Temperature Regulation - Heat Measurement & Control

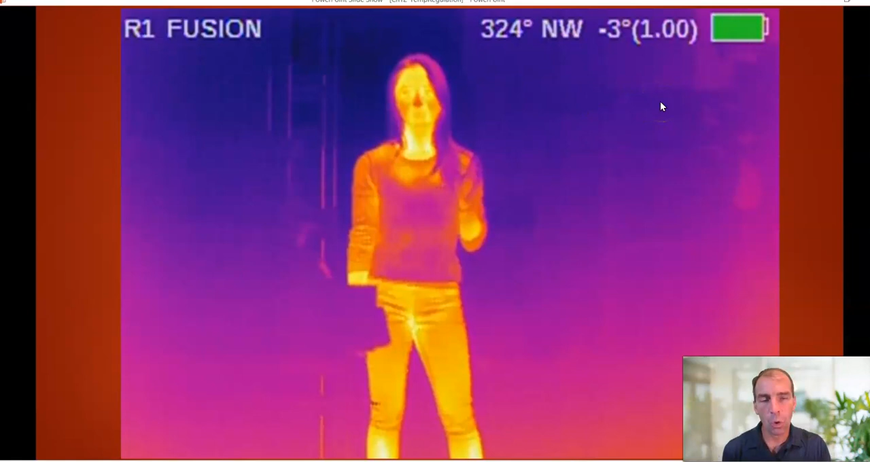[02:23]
Plus, thermal imaging cameras are pretty expensive. They're a few thousand dollars at the very least. But it is a way to do that, though maybe not necessarily the most accurate way to measure core temperature. One that's used a lot in research, and this is going to seem a little extreme, are what are called swallowable thermal sensors.